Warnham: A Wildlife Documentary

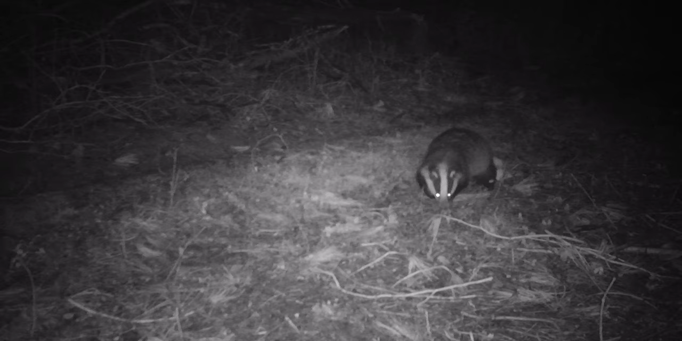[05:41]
One of the most captivating night explorers is the European badger. After spending all day underground, this badger is hungry. Being omnivores, badgers have a highly varied diet.
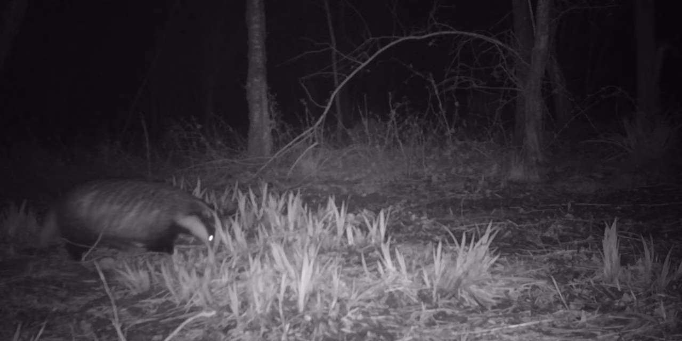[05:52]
They will happily consume fruits, fruits, bulbs, bird eggs, and even small mammals. But they have one particular favourite. Earthworms. One badger can tug out hundreds from the soil between dusk and dawn. The badgers will also busy themselves with scent marking the boundaries of their territories to
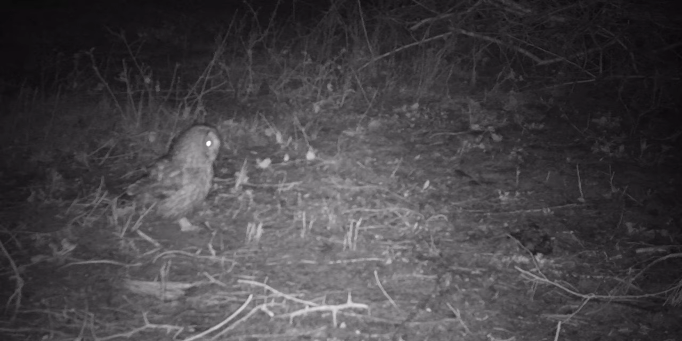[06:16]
make sure the other animals know to keep out while they sleep during the day.